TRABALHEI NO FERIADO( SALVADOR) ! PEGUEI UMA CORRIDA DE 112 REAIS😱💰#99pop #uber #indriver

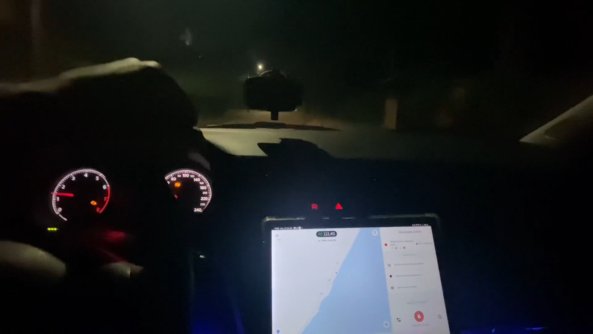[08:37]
Ver se acha alguma corrida aqui Vamos que vamos Então pessoal Depois daquela corrida De lá de em Baçaí
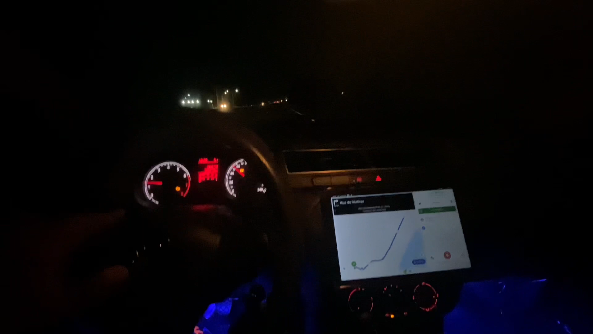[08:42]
Eu já vim de lá né Já passando muito mal Tava com muita dor Muita dor de cabeça E... Coloquei o direcionamento aqui Peguei essa corrida aqui ó É...